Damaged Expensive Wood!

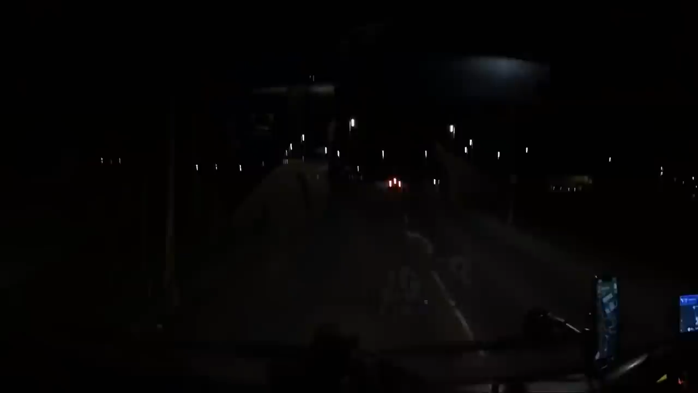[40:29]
If we can, in fact, actually park there, that is yet to be seen. Right, this is where it gets interesting. Can we actually park anywhere down here?